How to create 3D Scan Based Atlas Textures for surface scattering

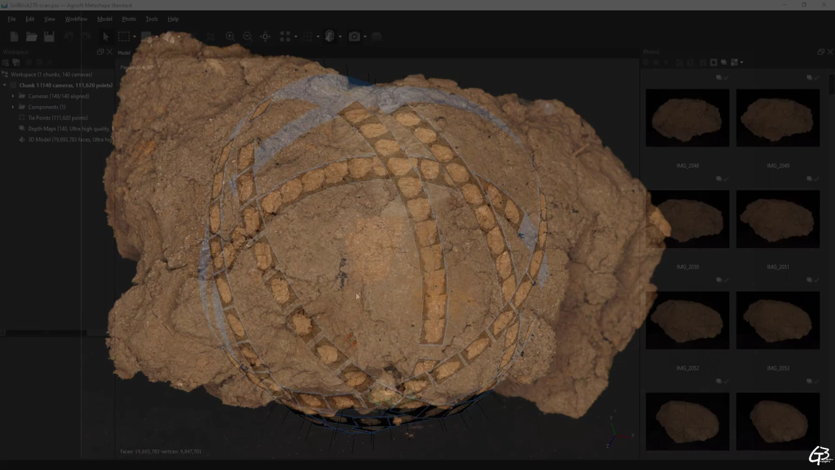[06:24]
After each full 360 revolution I rotated the clamp manually to capture its different site. 141 images were totally enough for this scan.